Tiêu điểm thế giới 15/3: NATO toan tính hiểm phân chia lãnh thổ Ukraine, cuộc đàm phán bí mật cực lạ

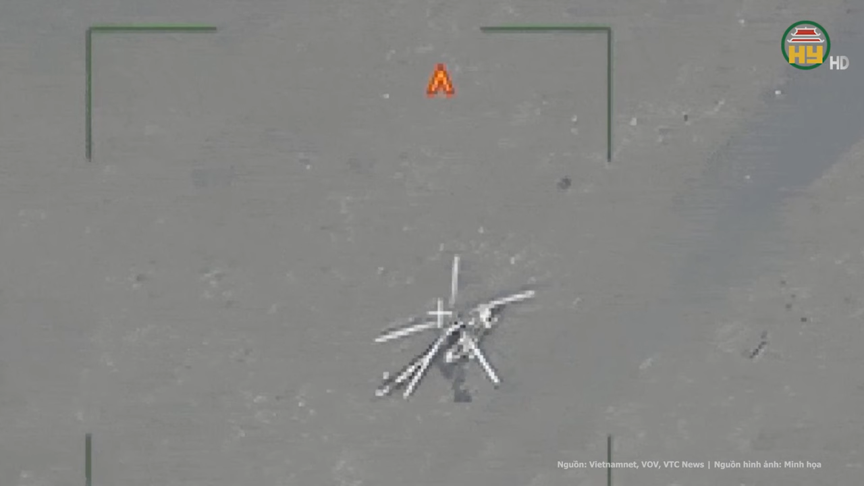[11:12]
Ngay khi xác định được mục tiêu quân đội Nga đã sử dụng bom dẫn đường để tập kích các phương tiện của đối thủ Sau đòn tấn công trinh sát hai trực thăng của Ukraine